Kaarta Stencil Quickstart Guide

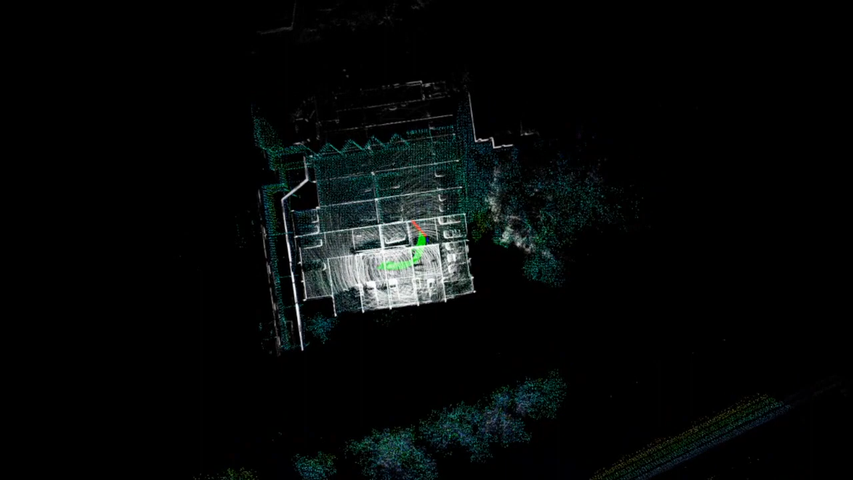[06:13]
Also if errors occur, you can stop the scan and just redo that part of the scan rather than the initial scans.
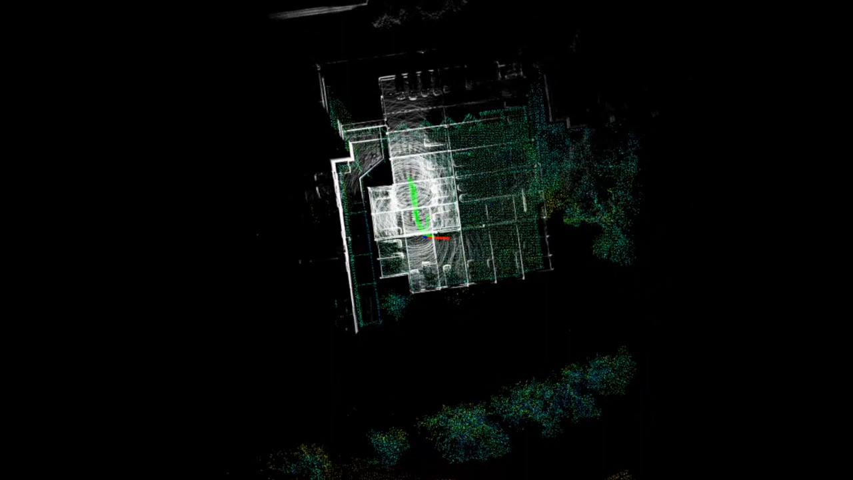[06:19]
Note that using an external screen is optional, and can be used either in mapping mode or localization mode to view data as it is being generated.
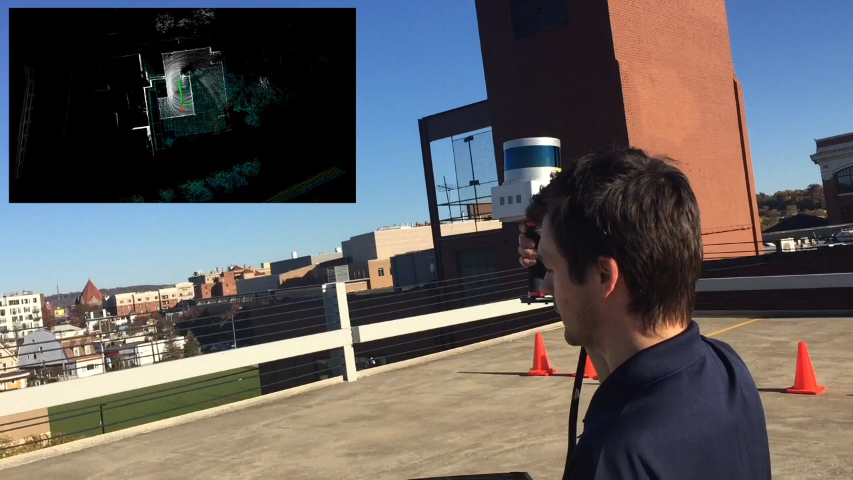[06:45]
Once again, when your scan is complete, press the left button once to save the point cloud.
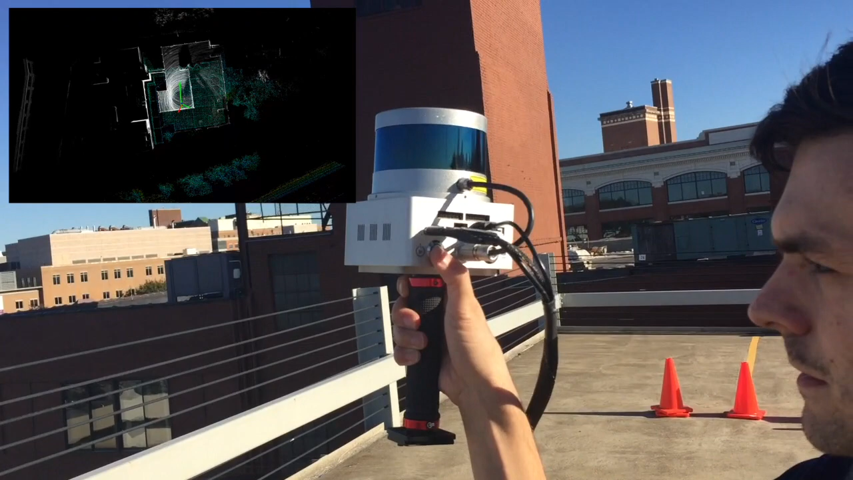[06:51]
The point cloud is again saved in the recordings folder.
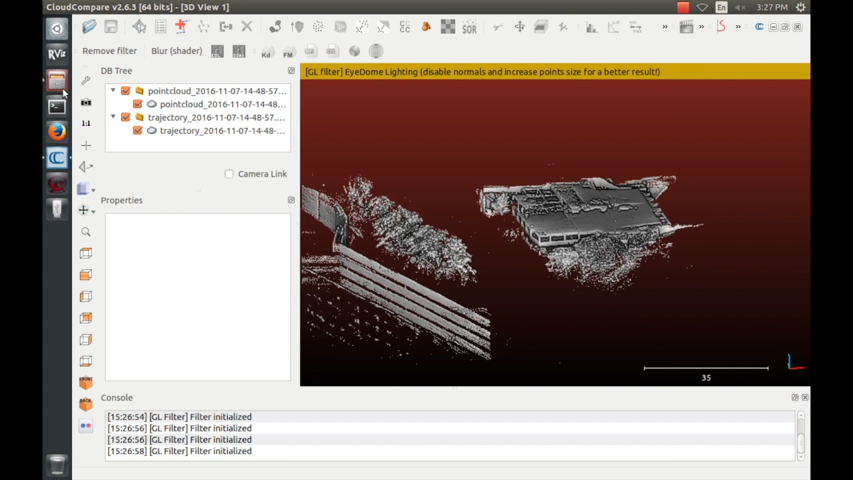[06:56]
You can open it in CloudCompare to see that the two point clouds are
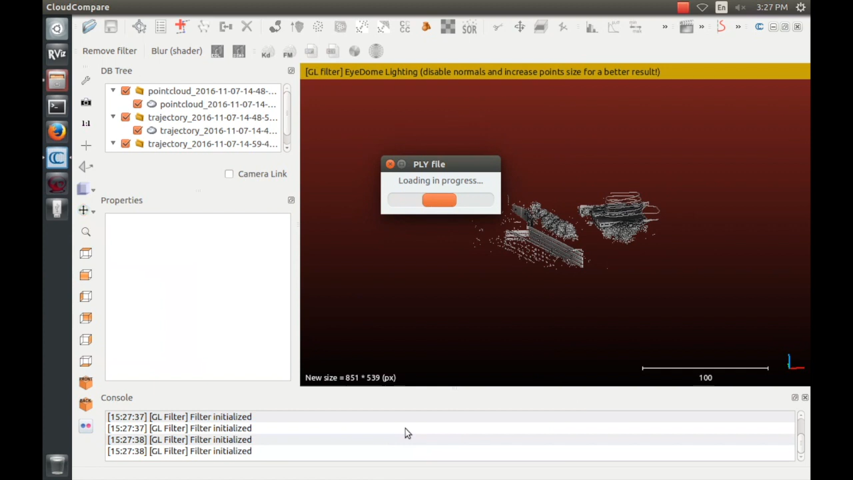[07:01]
already registered together despite being in two separate files.
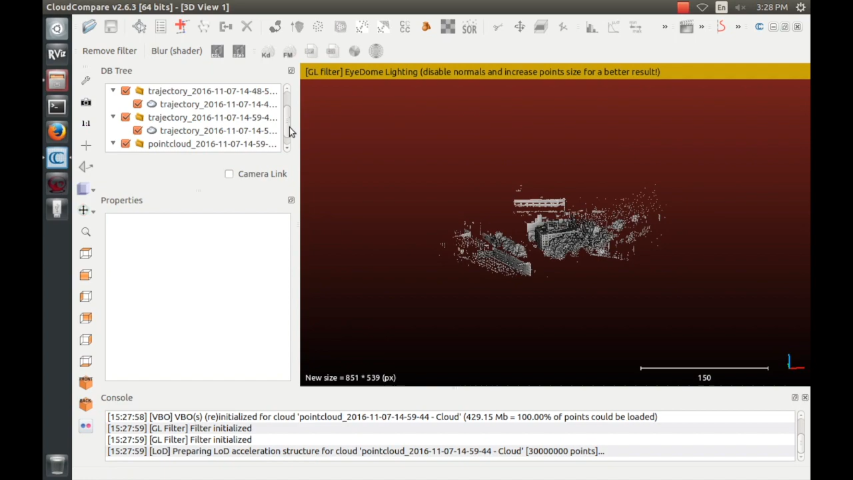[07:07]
Note that there are stray points in the model in the direction
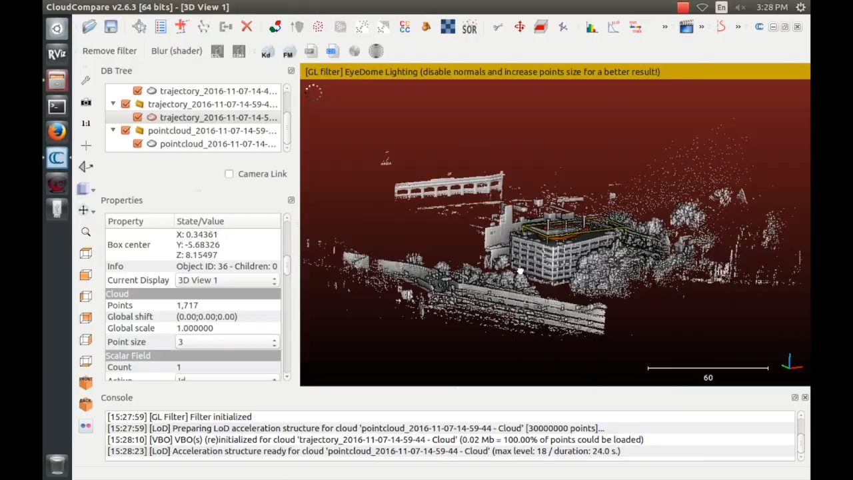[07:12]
of the sun caused by sunlight being detected by the sensor.
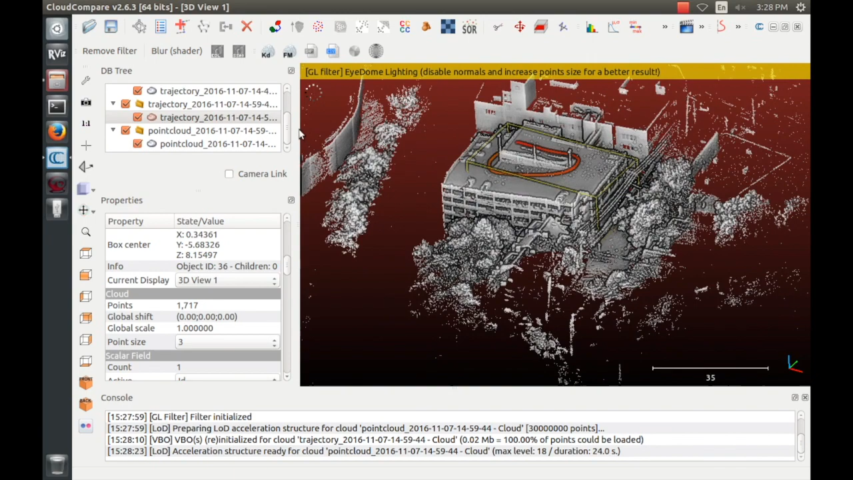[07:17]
This is an inherent problem with LiDAR sensors. Those points can be removed in post-processing if desired. In CloudCompare, you can merge multiple point clouds and save them as a single file if desired. This is done by selecting both point clouds going to Edit, Merge.
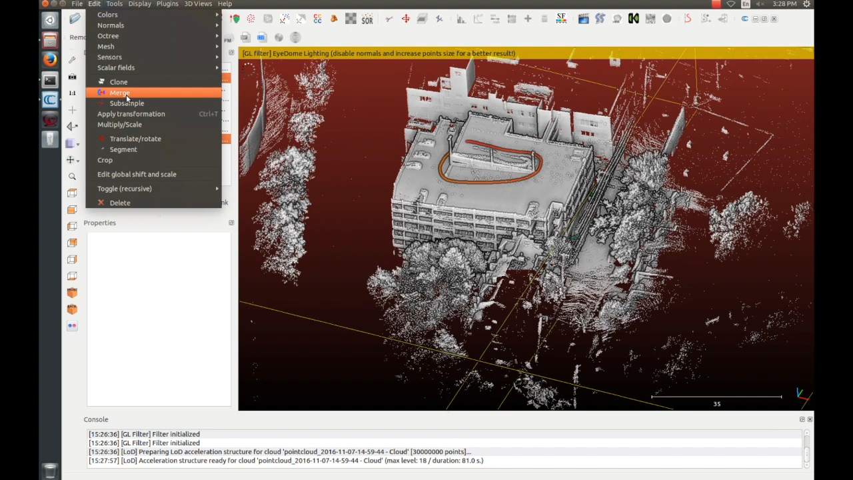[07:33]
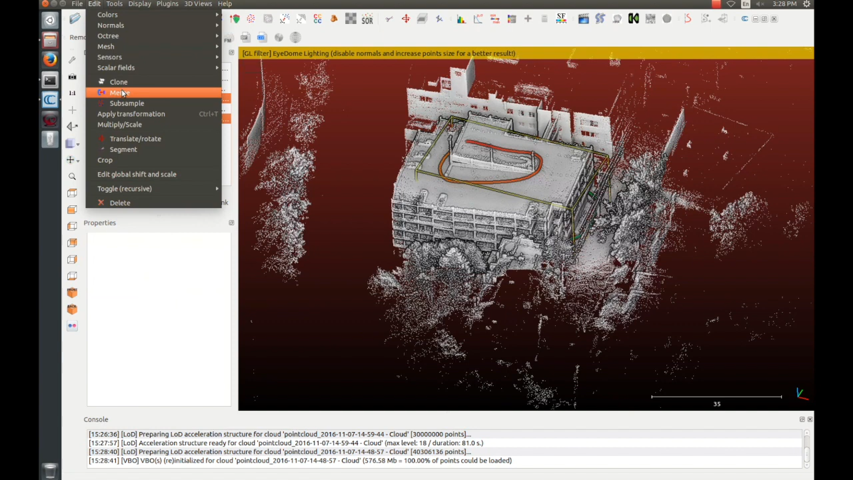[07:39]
The merged point cloud can then be saved as a PLY or LAS file.
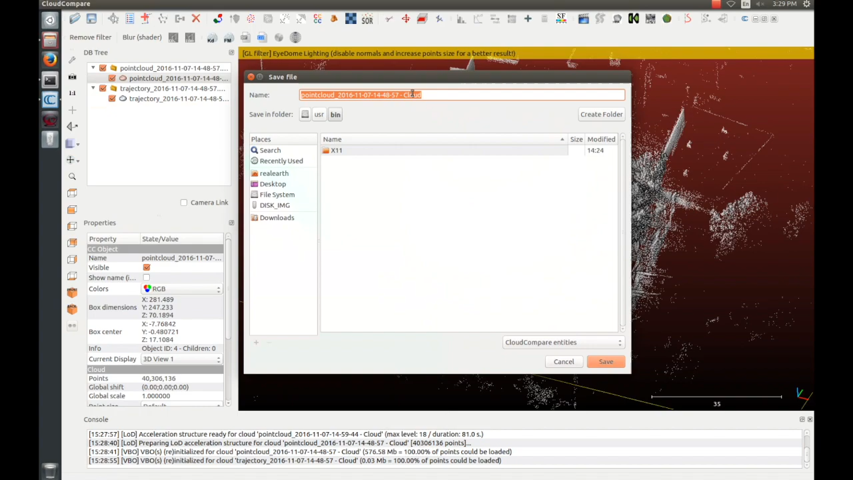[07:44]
You can once again use the cross-section tool to create
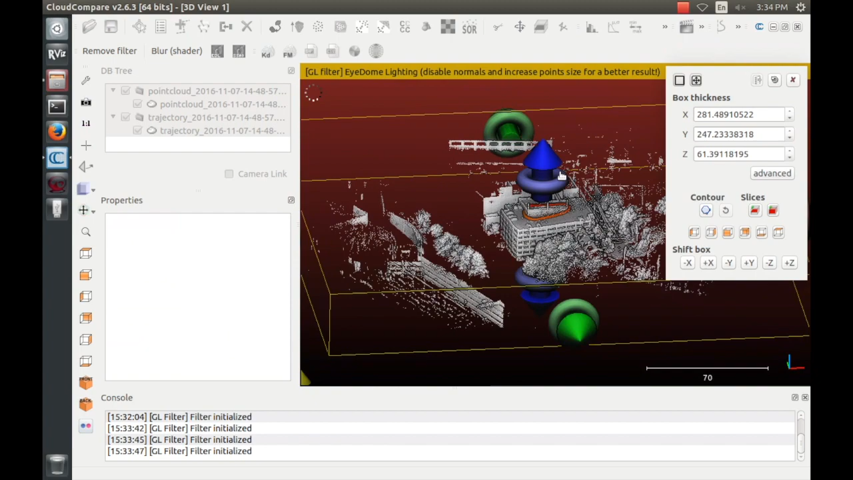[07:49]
segmented point clouds to show multiple floors within the model.
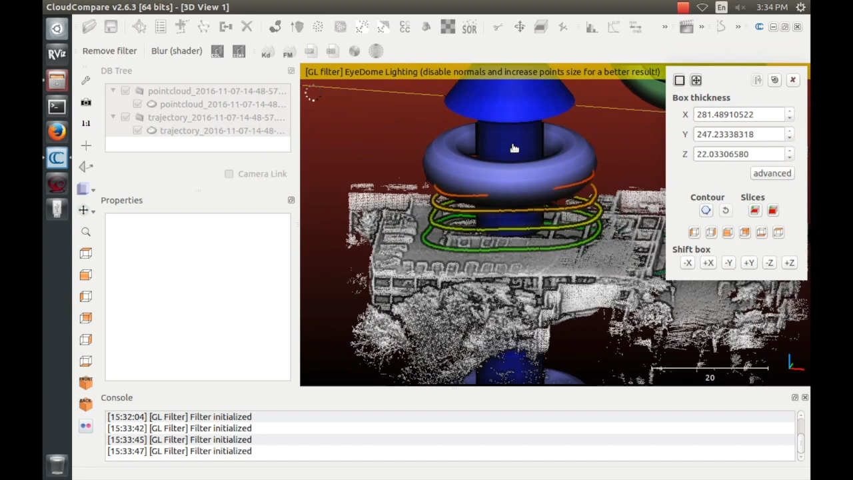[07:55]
Please refer to documentation on CloudCompare to learn more about its features.
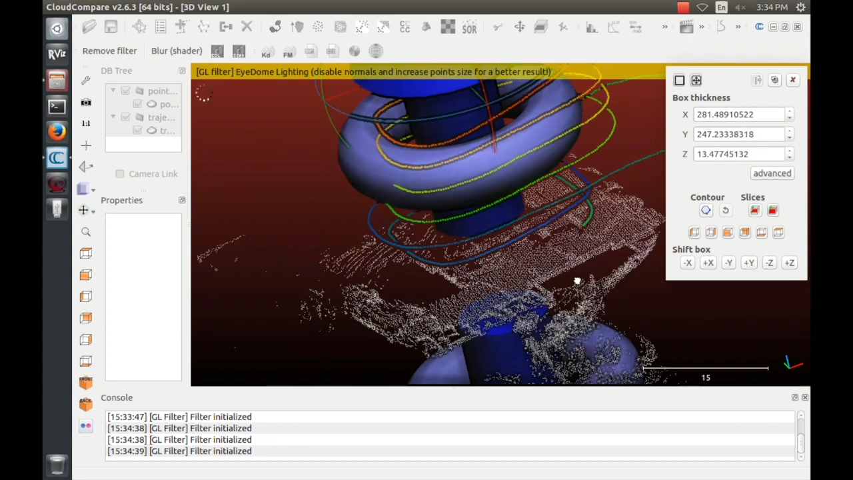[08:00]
And note that Stencil's point clouds can be edited in numerous programs including CAD programs that you may already be familiar with.